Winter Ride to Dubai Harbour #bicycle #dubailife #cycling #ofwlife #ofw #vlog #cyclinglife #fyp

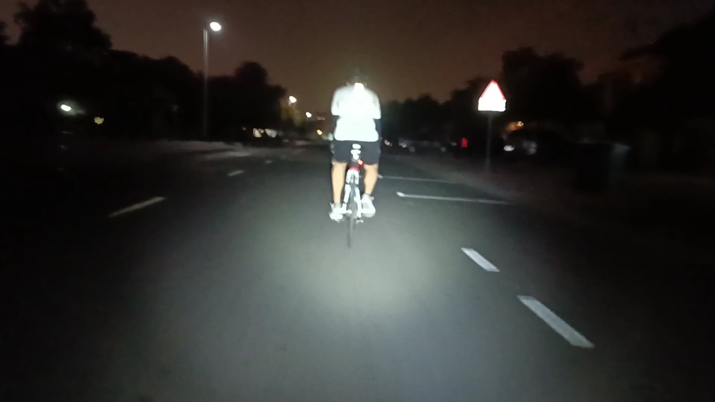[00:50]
Kasi kung magdu-Dubai Canal pa kami, medyo malayo po yung ibutin namin. Kaya yun. So ngayon tara, papunta na kami ng Dubai Harbor. So samahan nyo kami sa aming pag-ride. And ride safe po sa amin tatlo. And ayun, sobrang lamig po ngayong biyahe namin kasi nga winter na po ngayong buwan na to. So December na po, so magpapasko na po.
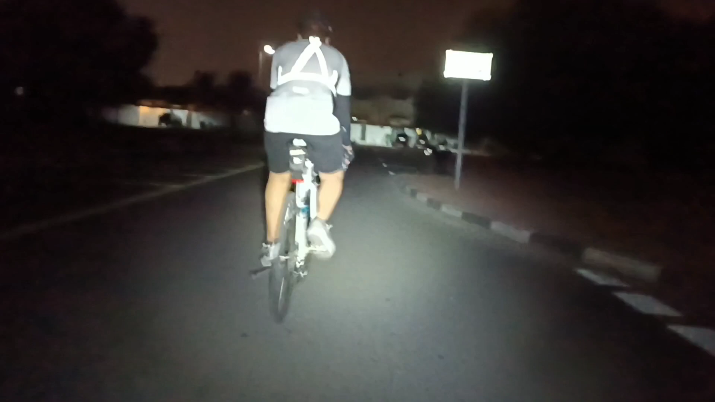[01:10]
So advance Merry Christmas na lang po sa ating lahat.
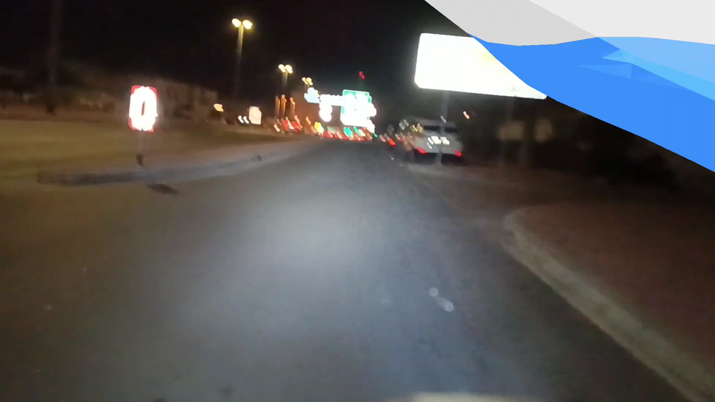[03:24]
Bali sa mga oras ito, papunta na kami ng Jumeirah Road. Yan po yung building na yan, yung may maliwanag na yan. Yan po yung Jumeirah Road. Bali kakaliwa po kami yan, papunta ng Dubai Harbor.
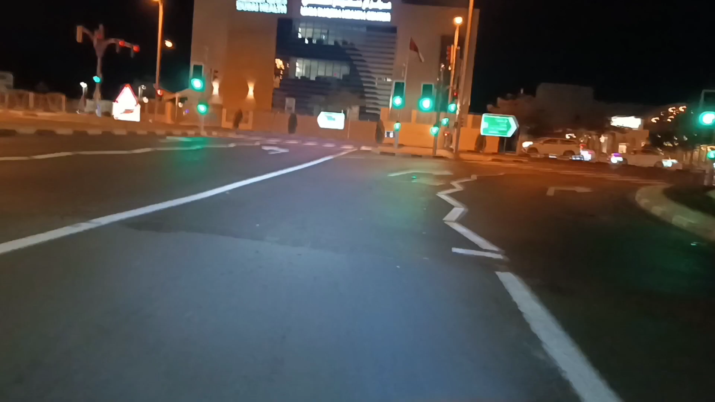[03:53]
So bali hindi muna kami pumasok sa may bike lane kasi nga medyo pangit yung daan dyan sa may bike lane dito sa banda rito. So mas mabilis dito kung dito kami sa may highway. Pero kakanan din naman kami dyan sa may pagdating sa may magandang daan na dyan. Kasi para safety pa rin. Pero makita nyo naman, wala sasakyan. Kaya safe na safe talaga pag mga gantong oras magbiyahe.
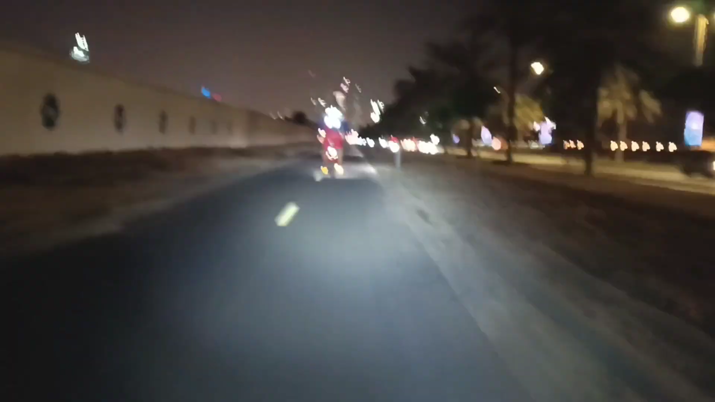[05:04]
At bali, nandito na po kami sa may Alsupo Bike Lane. So medyo mahaba rin po itong bike lane na ito papuntang Dubai Harbor.
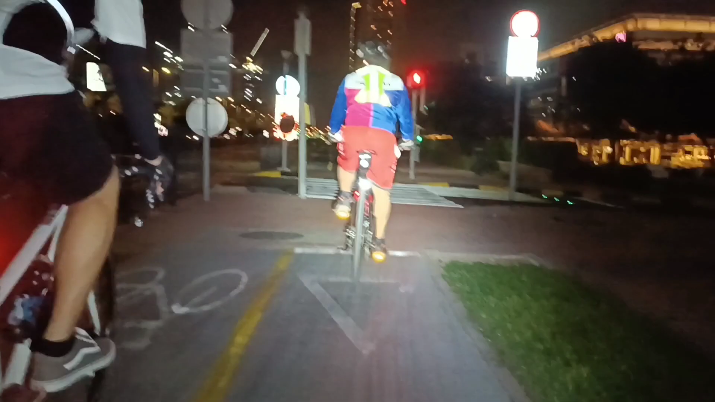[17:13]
Pagkatapos namin mag-picture-picture. So, mabuti kami siguro mga 30 minutes yung picture-picture namin. Eh, okay lang kasi bihira rin naman kami makapunta rin sa lugar na yun. Ang ganda naman, pati talaga ng lugar eh. So, bali pauwi na kami ngayon. Ito na nga, tinatakaw namin yung bike lane pabalik ng Jumeirah. Tapos bali sa Once Possible kami dadaan para hindi na kami mapalayo.